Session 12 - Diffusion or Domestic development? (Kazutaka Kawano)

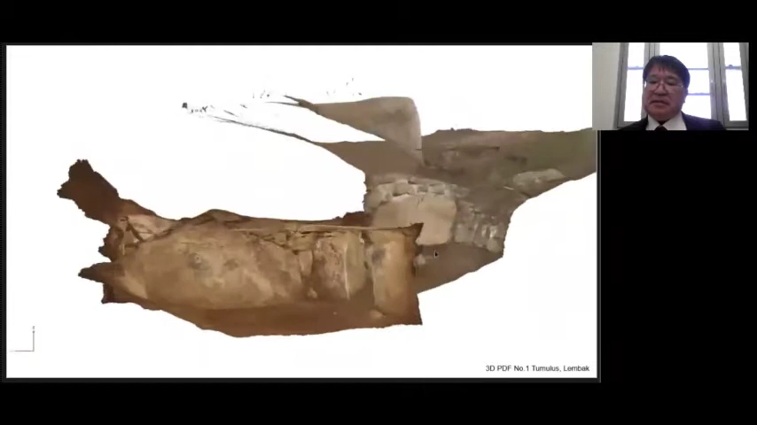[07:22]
On the right wall, a black face seems to be facing something.
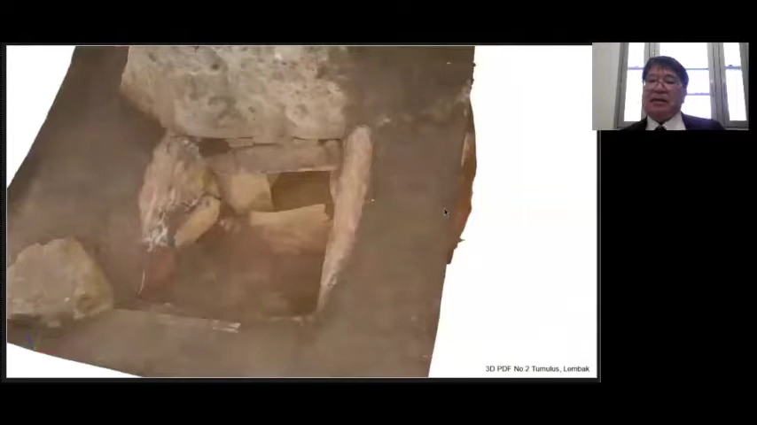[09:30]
On the left wall, the entire surface is stained black.
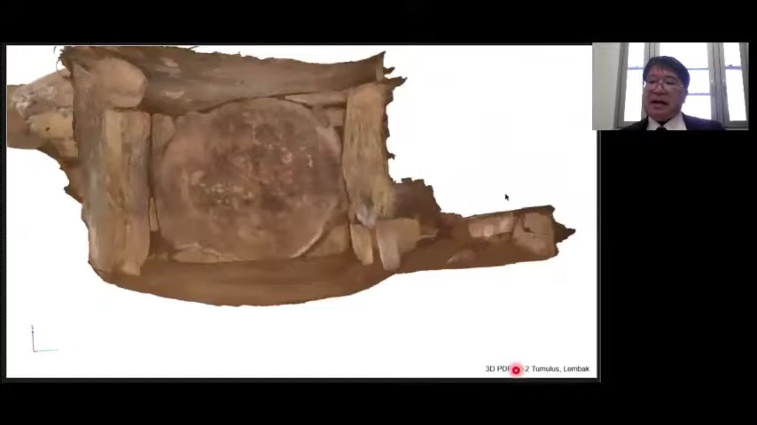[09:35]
There is a small stone walled, room-like facility.
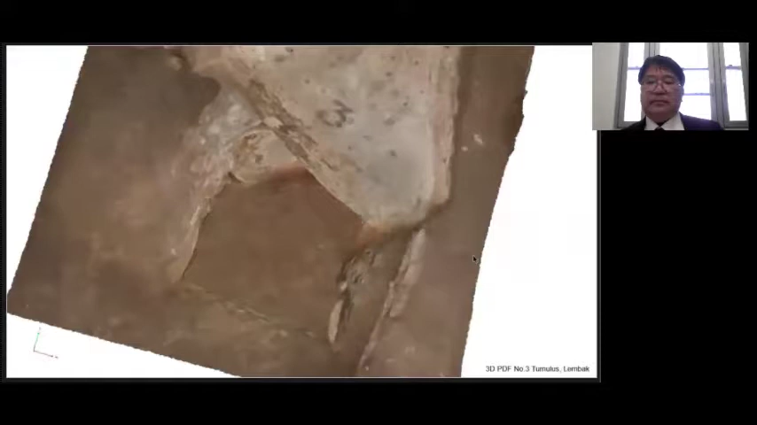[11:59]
On the left arm, we can see a black human torso.
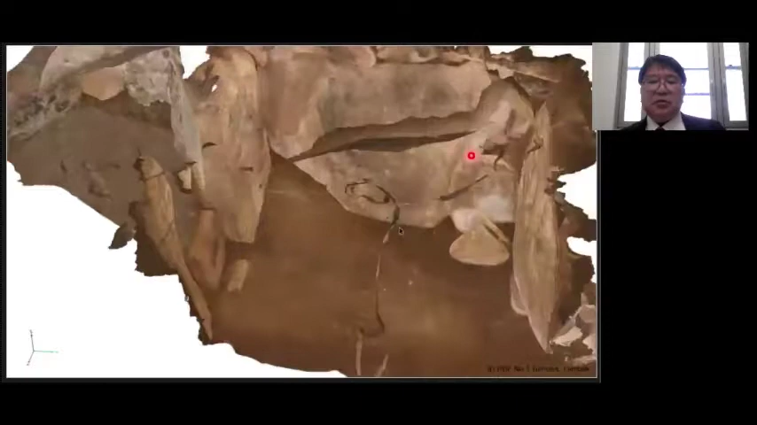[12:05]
On the entrance, a face facing left.
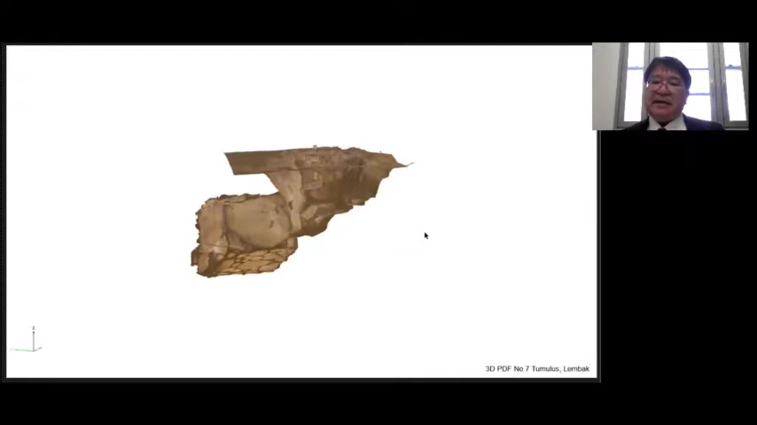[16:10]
Tomb number 7 has a square plan similar to number 2, but it is the largest in lembak tumuri. The entrance is also
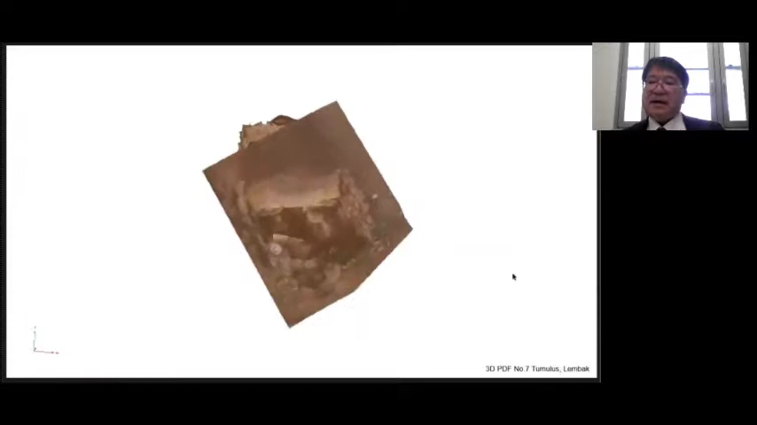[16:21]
wide with steps leading down.
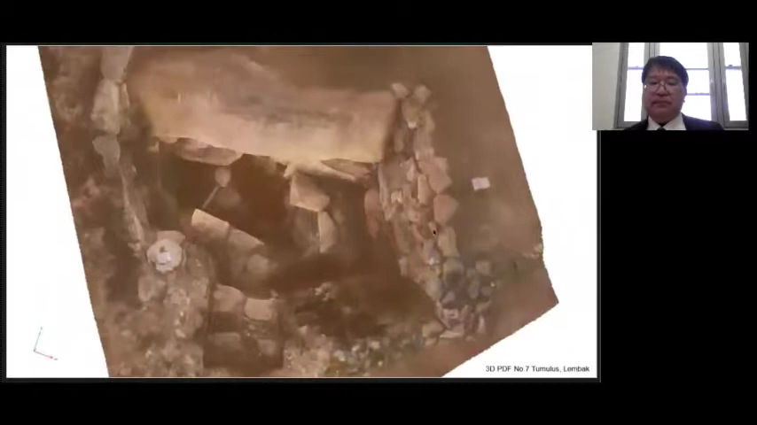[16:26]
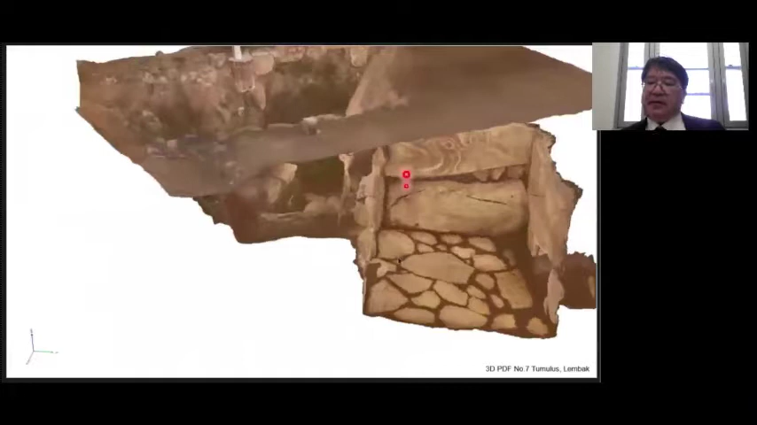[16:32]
The left wall consists of two tiers of stone, but only the upper heart are mirrored.
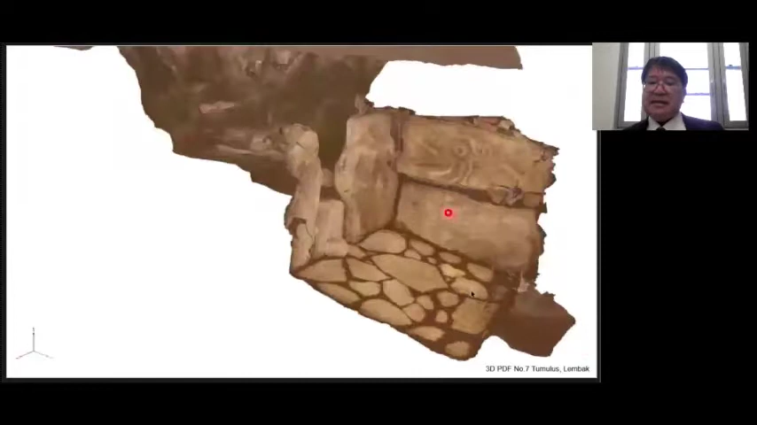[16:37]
The stone's entrance is so faded.
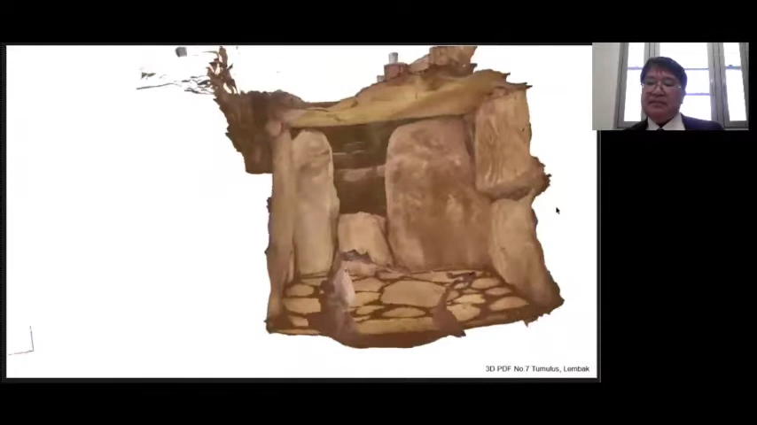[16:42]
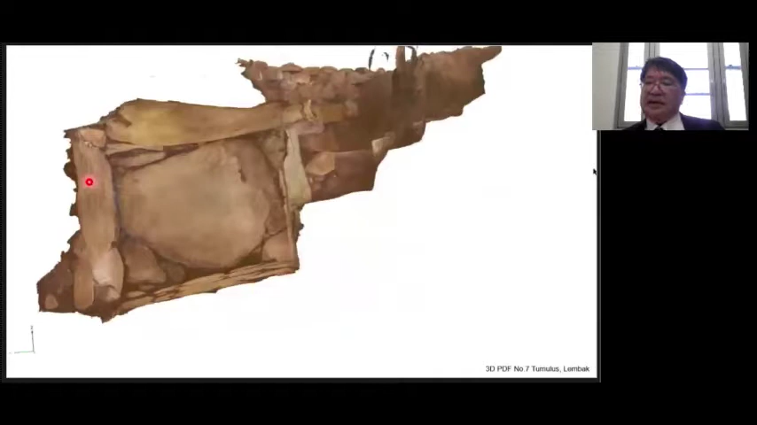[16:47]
The right wall also has very few visible murals, and it might be no murals from the beginning.
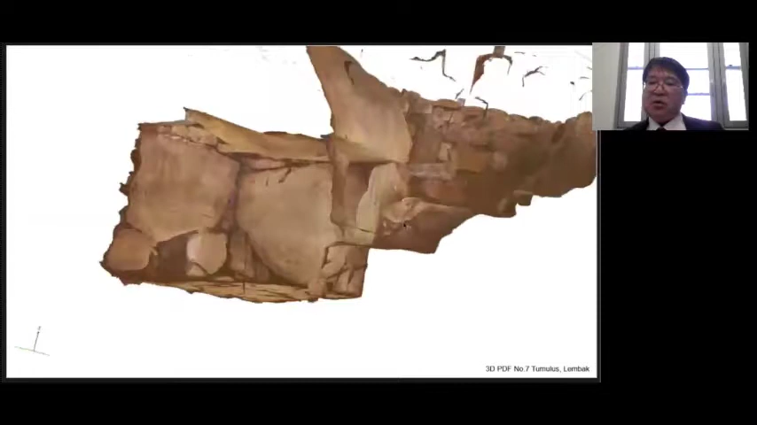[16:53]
The back wall has a pan-shaped motif.